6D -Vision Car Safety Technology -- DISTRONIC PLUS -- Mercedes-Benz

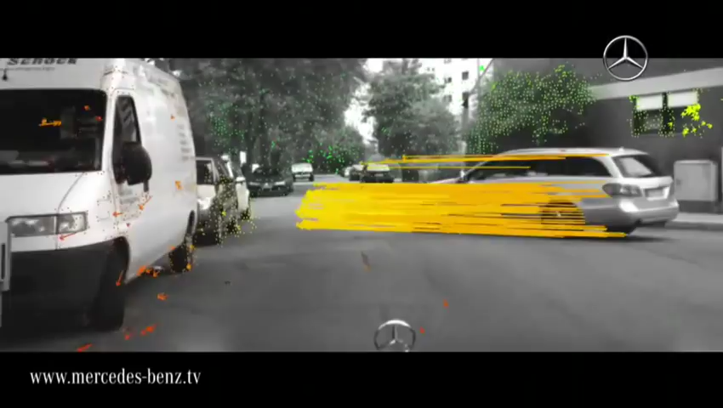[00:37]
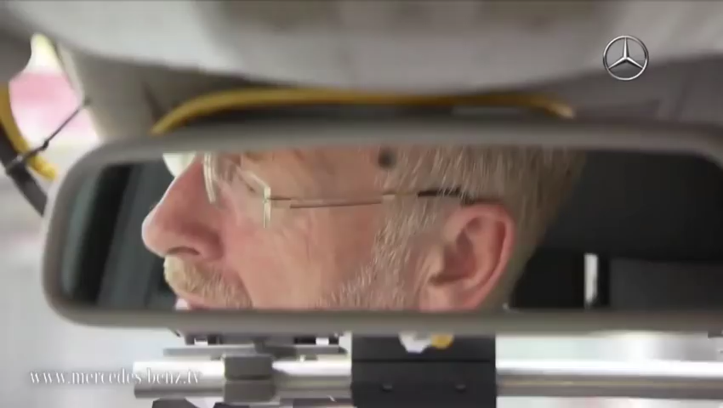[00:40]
Furthermore,
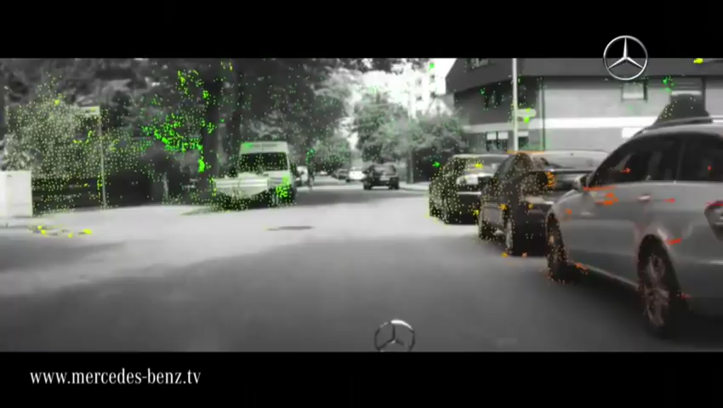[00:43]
the system can also determine the direction of motion and the speed of the identified objects.